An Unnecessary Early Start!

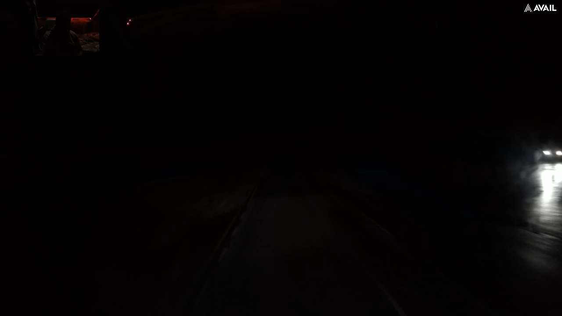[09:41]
It's the darker light, so I can still see perfectly fine out ahead. So, yeah, it's 20 to 6 in the morning.
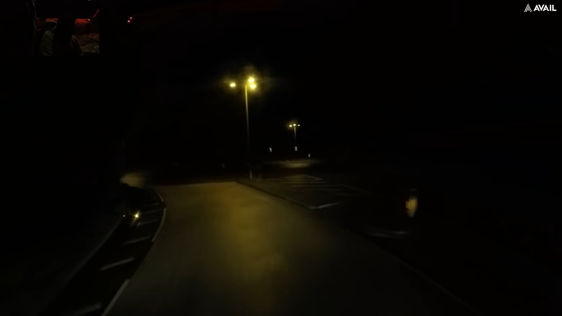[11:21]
Got a couple more corners to navigate. And then we pull in. I've once stayed in one of these yards down here.
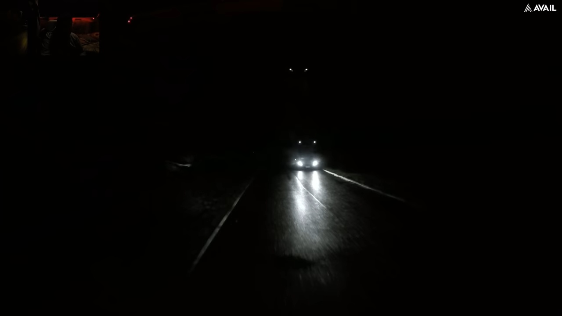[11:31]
I think there was like a, I don't know how to word it. I don't want to actually stay in the yard, but there was like an entrance towards the yard,
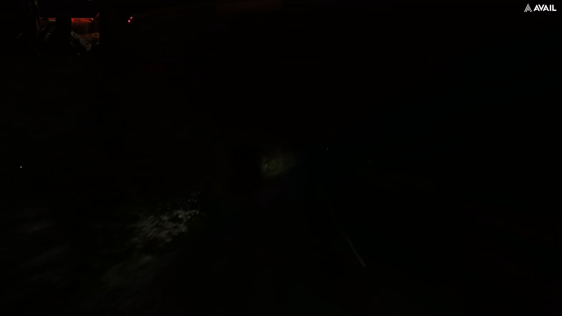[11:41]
and I'm pretty sure it's big enough for a truck to get in. So we'll have a little gander through Marchwood in a sec, see if there's anywhere safe for us to park. I don't think we can stop on the main road. Pretty sure there's yellow lines all over the place. We will see. We'll go left at this roundabout.
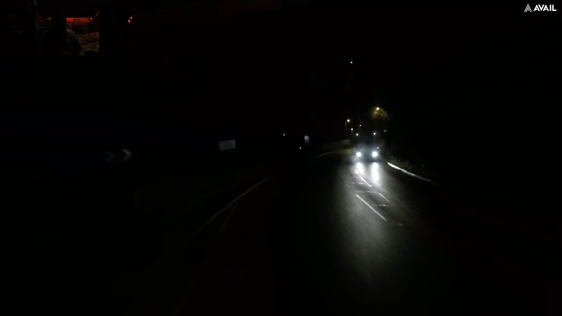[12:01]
Left up this roundabout. There's a car behind me. I want to know where he's going. He's not indicating. So we must be going straight on. Right, here's Marchwood. That's security. So if I do stop, then they might tell me to move. Actually, there are no lines on this road here. So potentially we could stop.
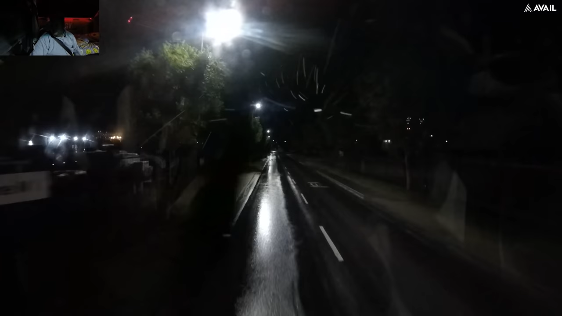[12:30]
But we're not going to stop just yet. We just got to see what time these open. I'm hoping there's strictly no wait in Main Road. I think that means on Main Road. Right. So it does say I can't stop here.